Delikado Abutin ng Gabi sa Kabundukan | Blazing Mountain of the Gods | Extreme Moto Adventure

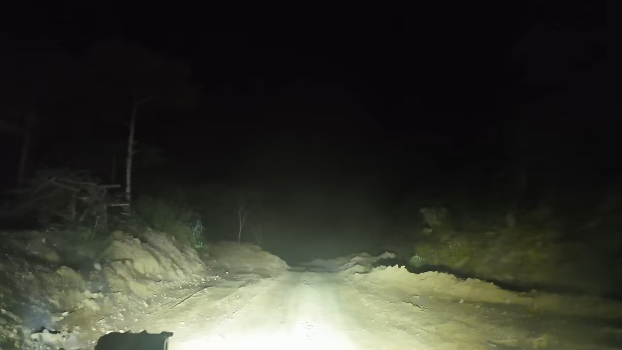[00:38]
Tarik to, bro. Sirang kalsada, oh.
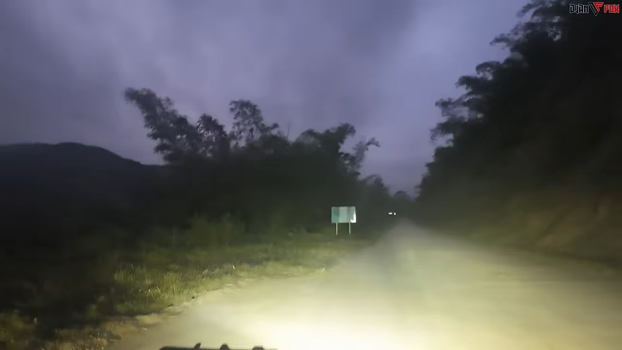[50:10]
Tingnan natin pa dito, may nakasignage pa rito.
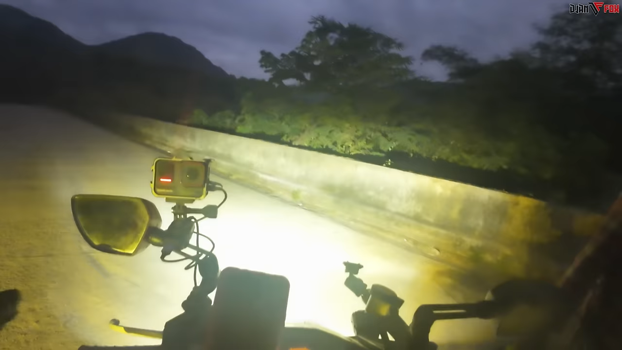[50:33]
Salamat po, ha. Sige po. Nandun, diretso, Sulsona. Bro, madilim na. Gabi ko mararating. Para iba't ibang experience, may gabi, may umaga.
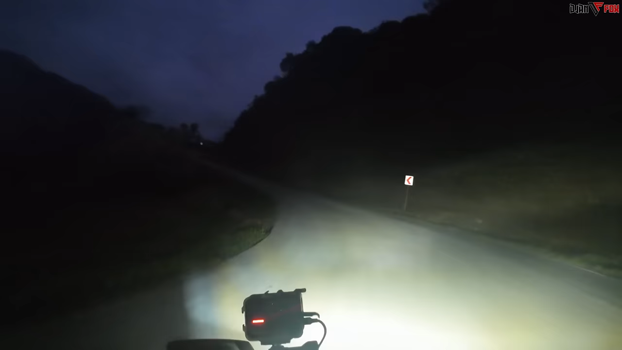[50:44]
Ikaw nga, gabi mo na experience yung mali ko, eh. Pero alam ko, babalikan mo yun para ma-experience mo naman yung umaga. Para makita mo. Oh, ito pa. Pero ang liwanag ng ilaw natin, oh. Pinagsabay ba naman, eh. Oh, kitang-kita naman, ah. Ah, ito lang kailaw-ilaw dito sa kabundukan. Oh, bro. Oh, no. Uy, kumuguhu-guhu.
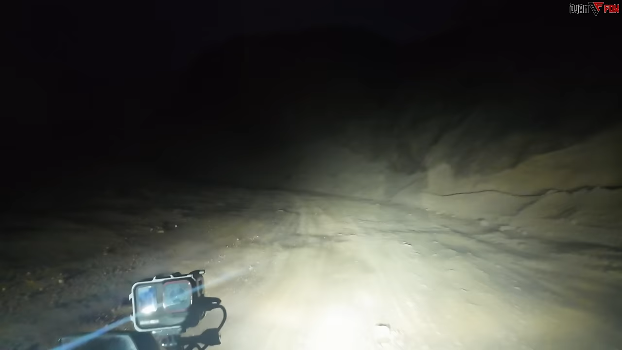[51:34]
Ayan, boom. Grabe naman. Okay, kasada na ako yun. Oh, dahan-dahan, maputik. Ito, may naanod din tubig. Okay, mabuhangin, ha. Liwanag na liwanag ang kalsada sa atin, ha.
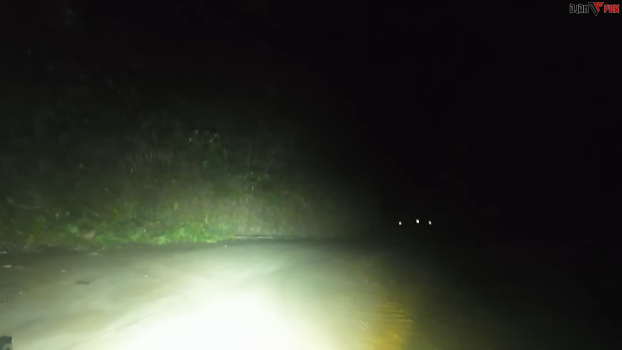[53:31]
Paunahin mo lang muna ako, ganon. Hindi, sa mga kita, siyempre. Paano ko paunahin? Nandito nga ako sa likod mo. Hindi natin alam ang nasa unahan. Puta, bumibilis. Baka paano tayo ng kapatagan, ha? Sana, wala tayong alam sa magkabila. Harap lang. Nakalagay dito. 50 meters slow down. Ano to? Bridge construction ahead. Ah, ito. Falling debris.
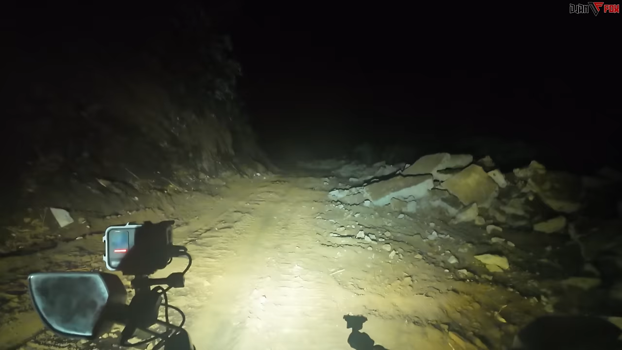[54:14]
Nawawala yung preno. Taka lang. Wala na yung preno. Harap ko. May ano na. Tawag dun. Buti na lang. Hindi umulan. Kundi, tingnan mo dadaanan natin. Oh. Gabi na natin narating to. Ito yung mismong tulay na dadaanan.
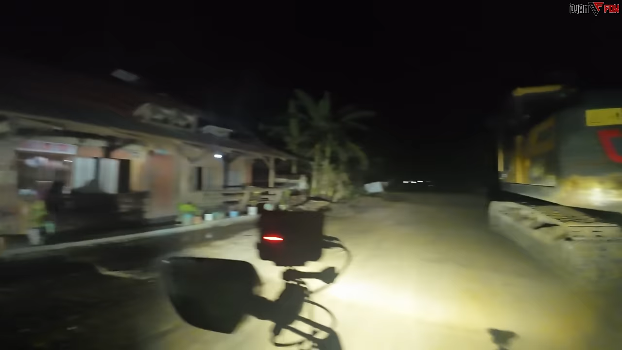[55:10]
Gandang gabi po. Whew! Ayun na bro. Ito na yun.
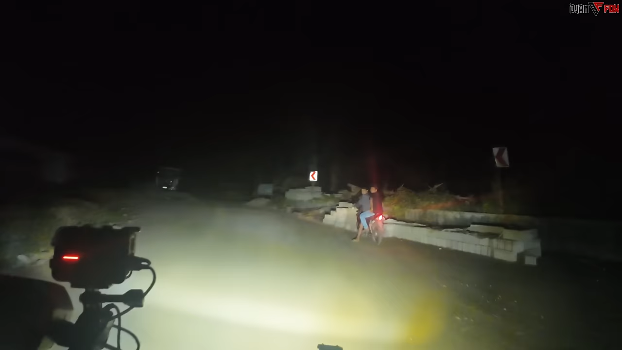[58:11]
Gandang gabi po. Sir, diretso po ba yung daan dito, gawa?
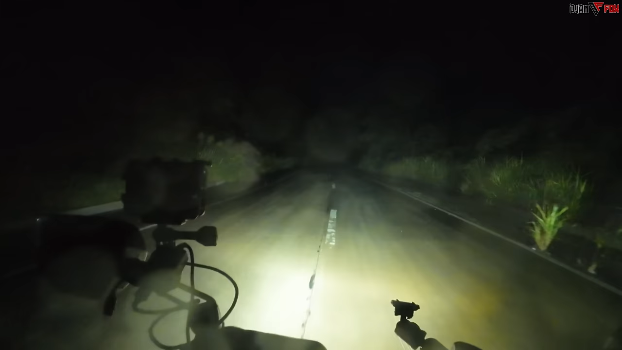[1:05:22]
Kapit lang. Sobrang fog na talaga. Kita naman natin yung pinakataan. Ay, grabe. Oh, nag-zero visibility. Hindi ko makita. Kaya lang, dahan-dahan lang. At talagang yung kalsada eh. Punta lang natin. Mahirap makita. Oh, pababa na naman, pababa naman. Ingat-ingat. Basang basa yung sa mukha ko, sa mata ko. Grabe.
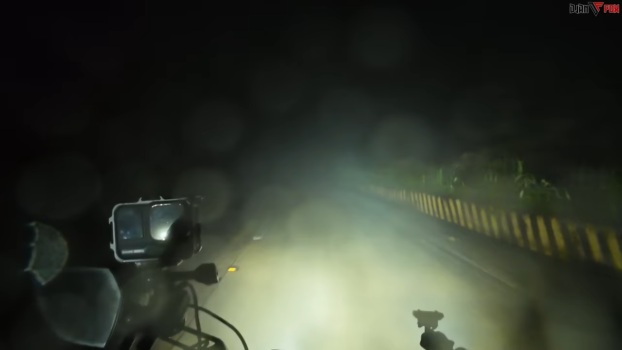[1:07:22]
Guide. Ay, wala nang makita. Grabe, wala akong makita. Dahan lang. Pataas ng pataas.
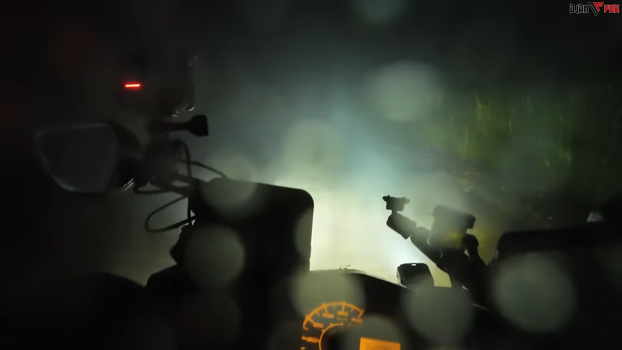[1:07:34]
Takpong 20. Todong piga na to. Uy, bato! Ano bro? Hindi ko gano'n makakita. Anong yawa? Pakanan. Ano ba to? Hindi na. Bato pinasok natin na to. Oh, tapos na. Your 30 minutes pa. Mga gano'n. 8. Oh! May parang ano, maliit yung kalsada.
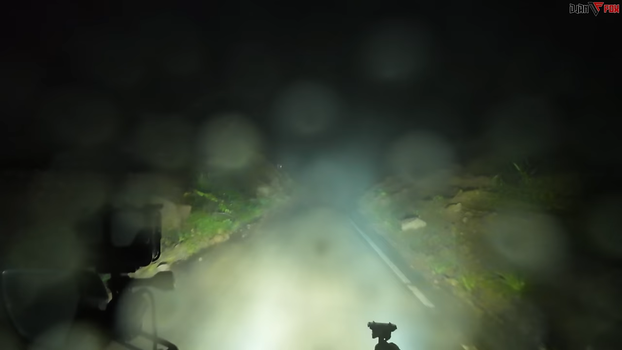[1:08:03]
Magkabilanan yung lupa na landslide. Okay. Teka lang, dahan-dahan lang. Paliko ng kanan. Okay, nasa likod mo lang ako. Tapos, diretso-diretso. Wala akong makita. Pagbadilaw, kita ba? Hindi rin gaano yun, no? Wag. Ano lang, high beam lang bro. Ah. Dilaw tas high beam lang siguro bro. Ayaw ka lang, tahi-tahi lang tayo bro. Tanggal, wala na kami makita, guy!
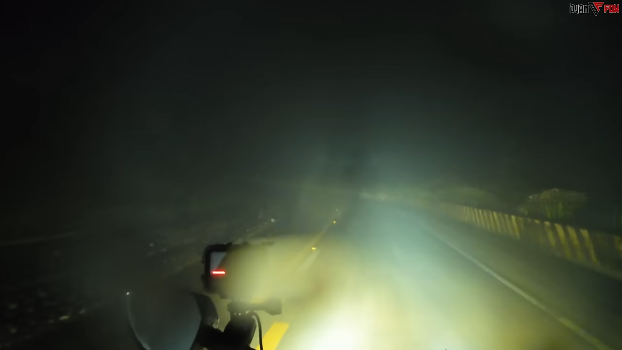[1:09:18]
Yung kamay ko wala na. Hindi ko na madiligan. Ikaw lang. Hop, dahan-dahan. Mga sira bro. Mabato sa kaliwa. Hindi ko makakita.